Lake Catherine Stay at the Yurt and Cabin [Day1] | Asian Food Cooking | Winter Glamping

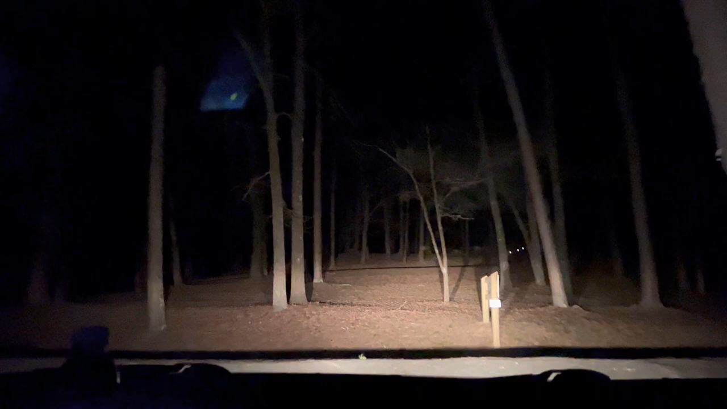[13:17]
Those are the best ones. Cabin one. Tutin and all that they have. Our lawn right now. Nakain mo yung road.
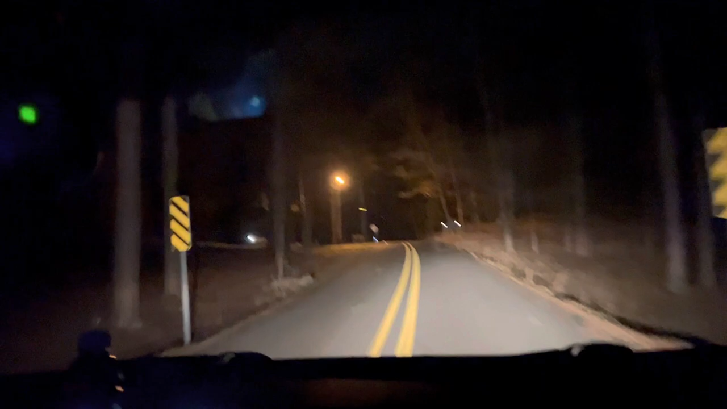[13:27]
Ayan pa rin sila, naglalakad. Excuse me, are you the ranger?
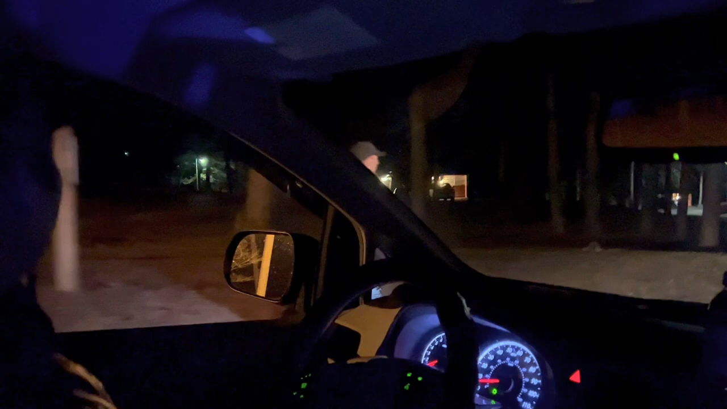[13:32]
Watch out for bears. Oh, there bears.
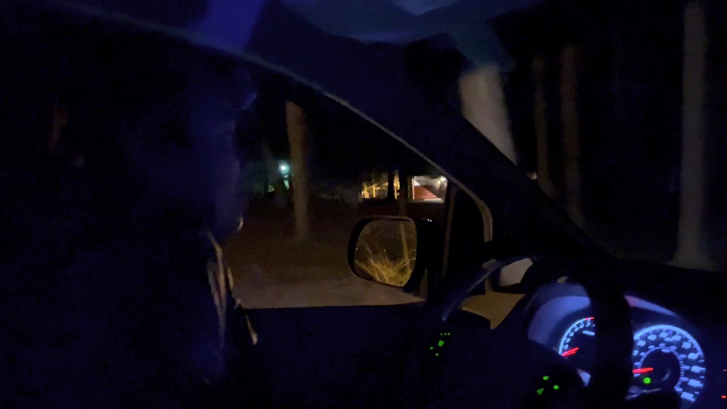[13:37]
Bears. There's a bear over Whoops. There. There it is. Where's you? Right we gonna turn left here?
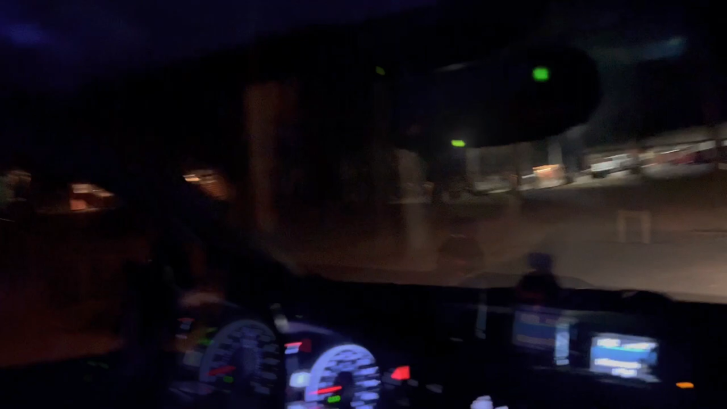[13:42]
Yeah. Yes. It doesn't look like a road.
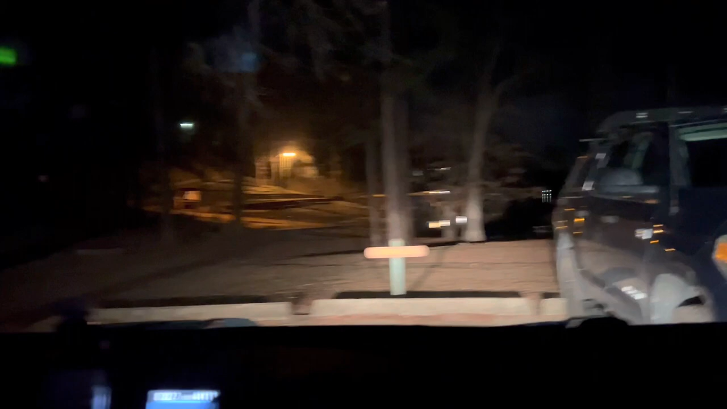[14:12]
Hey! I'm gonna give you the treat. There's the lake!